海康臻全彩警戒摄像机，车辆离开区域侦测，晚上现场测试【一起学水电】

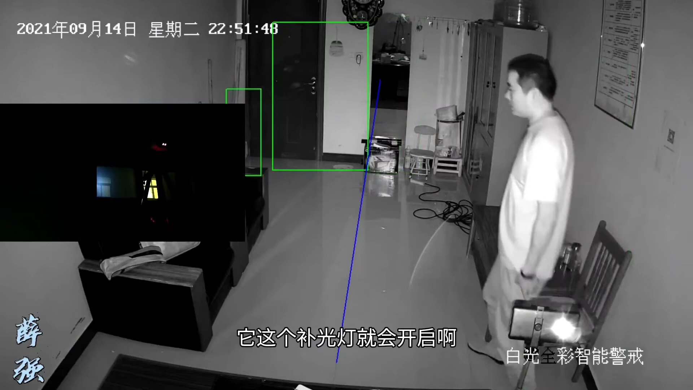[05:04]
然后呢我去越过这个线它这个补光灯就会开启啊画面就变成彩色了看变成彩色了吧这假如是个小偷的话不得吓他一跳啊又开灯又说话的